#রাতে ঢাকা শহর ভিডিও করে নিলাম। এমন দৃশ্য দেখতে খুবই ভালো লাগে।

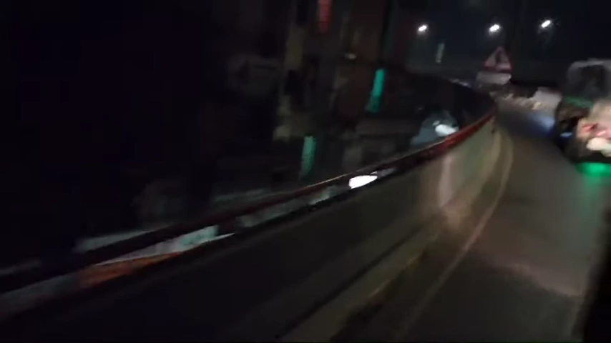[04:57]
रास्ता आर आमरा जा छिलाम उपरे एटा होये तोवा ब्रीज हैं एटा ब्रीज आमादर गाइटा जा छिलो ब्रीजेर उपर्थेके सो नीचे शुन्दर करे गारी गुलो शाजानु शिलो एट्चुनो देखते खुबी भालो लाग छिलो